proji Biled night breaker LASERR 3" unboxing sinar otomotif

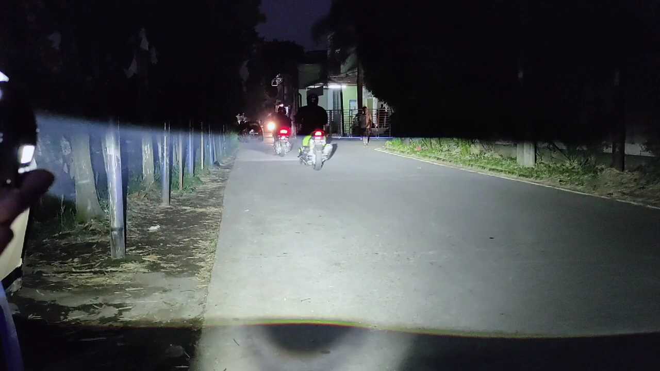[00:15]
iya cukup bagus ya cukup jauh hanya saja dia bukannya
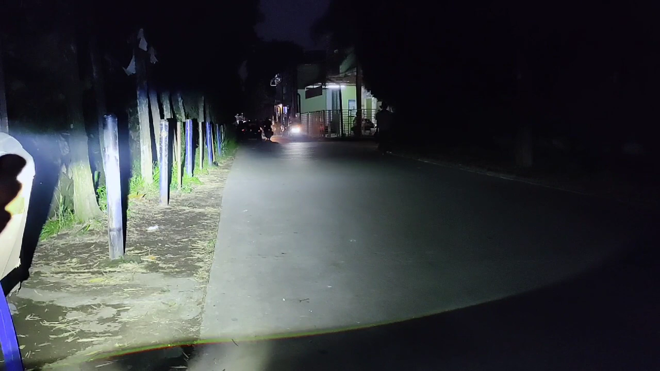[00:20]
emang sedikit ya tidak tidak secara luas ke samping ya ah nih Wah mantap Woi seri guys lagi
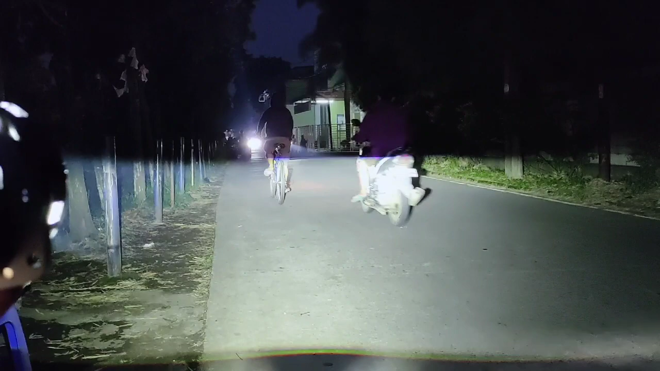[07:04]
sangat cakep sekali sih nggak jauh beda dari ini ya dari Fahirnya 10 ya nggak jauh beda ya dan karakternya pun sama hanya saja posisinya kalau nggak salah ini ya antara garis cut off yang atas sama cut off yang bawah kayaknya ada perbedaan kalau dari Fahir kayaknya dia disini jadi posisi skala ini ini segini kalau dari
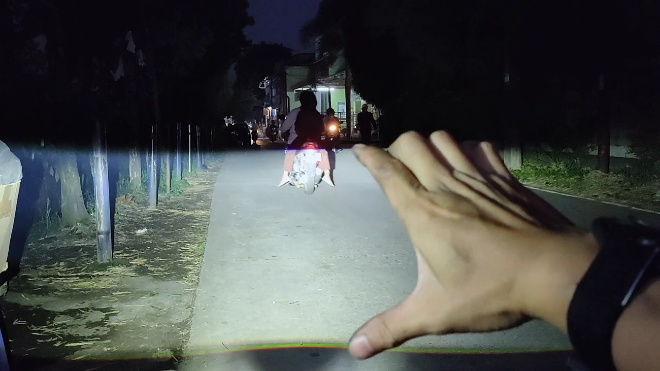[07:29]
Fahir biasanya segini kalau salah seinget saya ya saya belum pernah compare karena ini juga baru pengadaan gitu ya dan Nina ini kita hai nah ini kita review dan kita tunjukkan